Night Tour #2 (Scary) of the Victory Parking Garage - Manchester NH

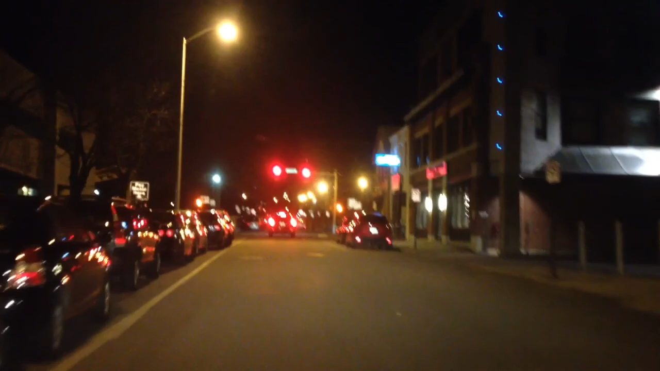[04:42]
And we're driving up where the street is. I'm not behind the street. I don't know. It's the street that goes out of the parking garage. And we're going to go right because we're going to go out of Hanover Street.